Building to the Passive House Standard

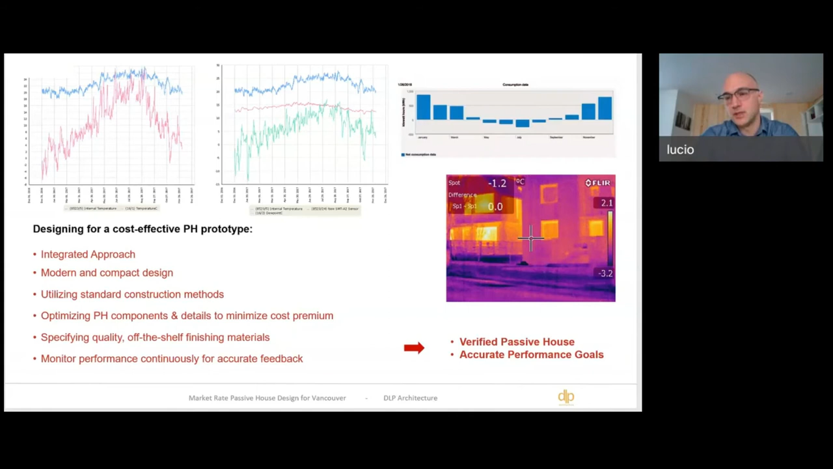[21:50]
On screen: spot -1.2°C
which is virtually constant throughout the year, uh, regardless of swings in temperature and swings in relative humidity, both in indoor and outdoor.